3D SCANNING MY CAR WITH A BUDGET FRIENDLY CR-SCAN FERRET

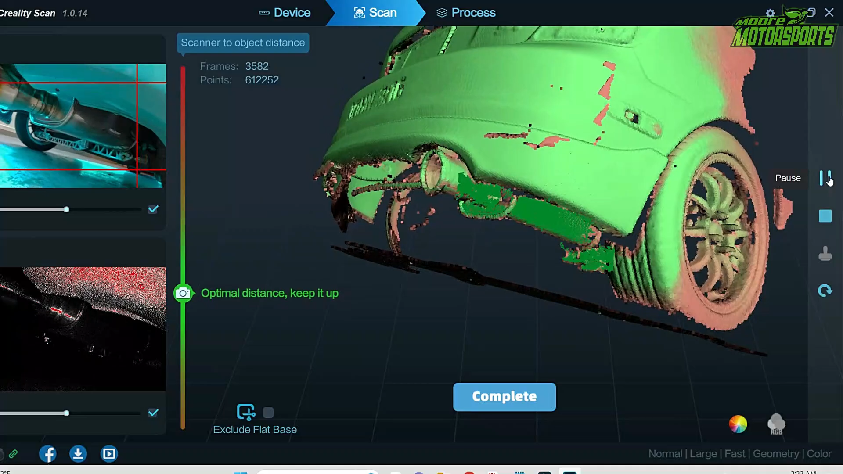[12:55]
But, yeah, this thing seems to be scanning. Awesome. I clicked large object.
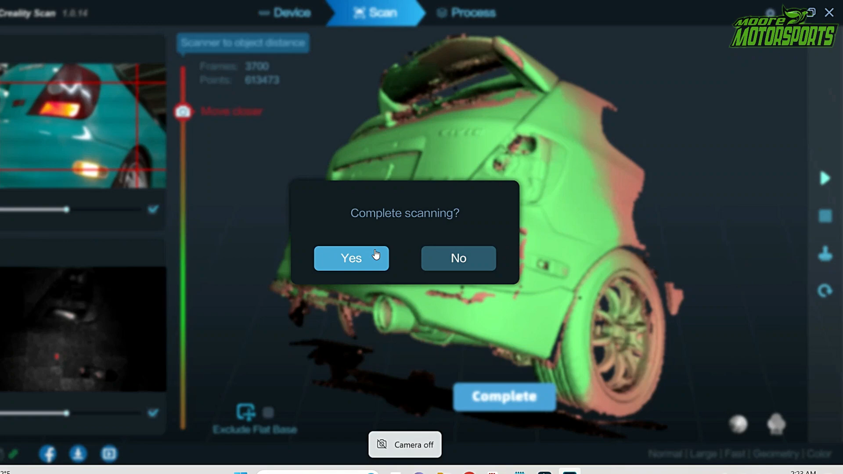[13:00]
So, this is definitely a lot larger. The problem I'm seeing is all the reflections and shiny spots. So, I'm going to let this do its thing.
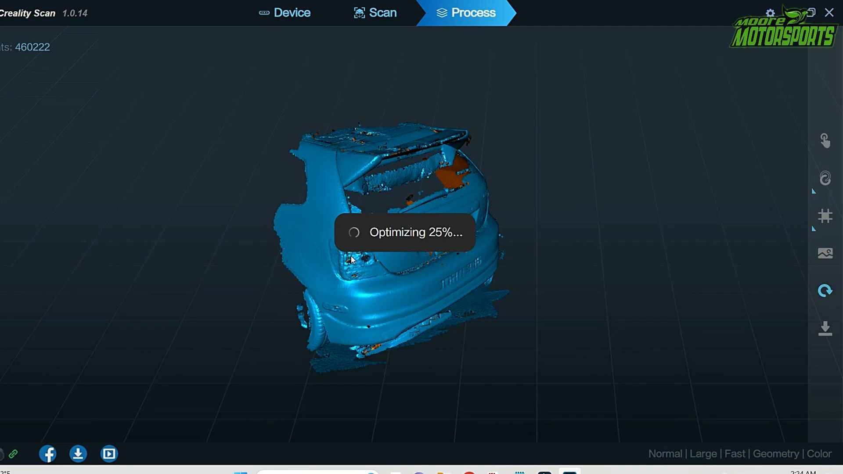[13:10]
And then, we're going to go ahead and see what it looks like. I hope you guys are enjoying this video. If you are, please consider subscribing to the channel and checking out my other content. Because I have way more than this. Alright.
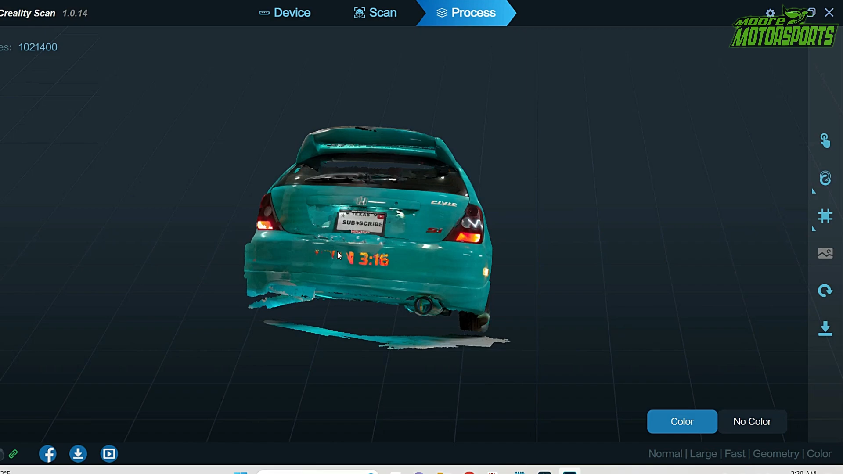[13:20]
So, this is what we're working with. You can't really see the John 316. Probably because the light is on.
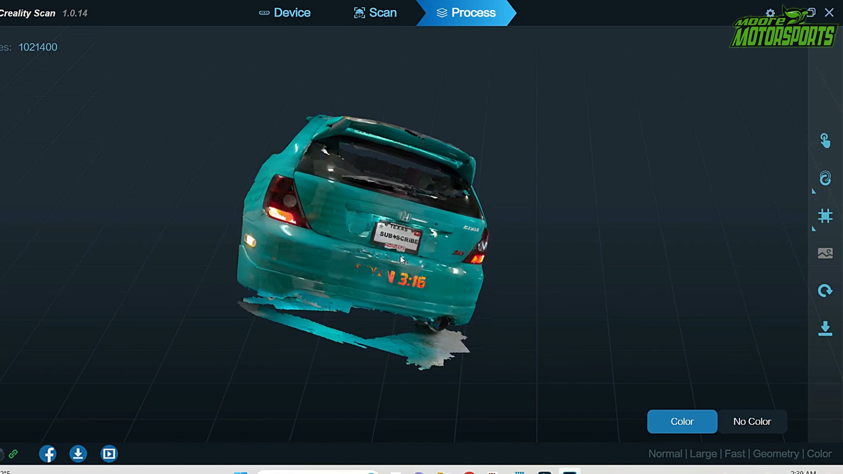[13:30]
If I had it off, it probably would have been a little bit better. But, you can see that 3D scan. Not bad. Get a little bit better lighting in here.
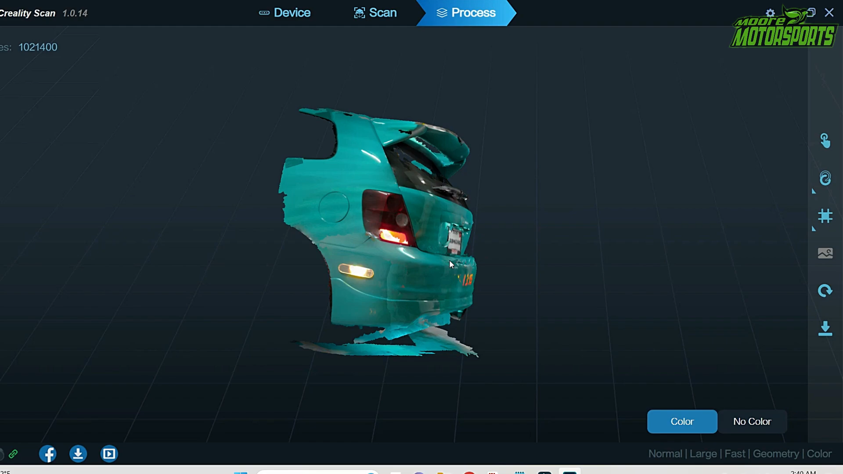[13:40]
And, get the shine on the paint job to go away. They have things for that. And, this would have scanned even better. I'm really impressed with how this thing scans. It's really good. So, that is it for that.
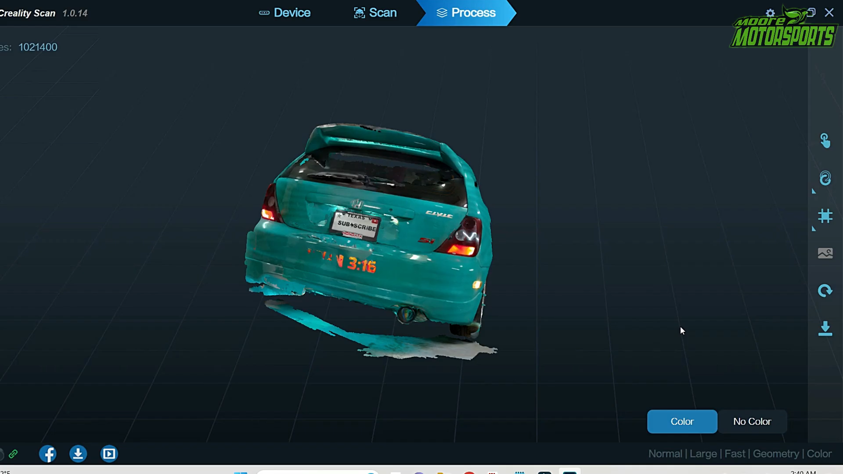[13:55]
So, I guess it goes without saying that I really like this 3D scanner.